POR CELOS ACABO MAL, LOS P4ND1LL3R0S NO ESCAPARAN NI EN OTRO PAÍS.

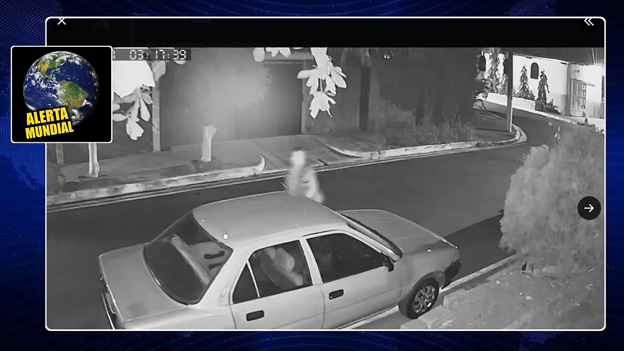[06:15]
Vamos a ver por acá este video. Ahí están viendo cómo llega. Ahí trata de abrir el vehículo, va a utilizar sus herramientas ahí para poderlo abrir. Lo abrió y se fue. Así es que ahí es como esa es la manera a través de la cual hurtaba objetos de los vehículos. Así es que esta persona es la culpable.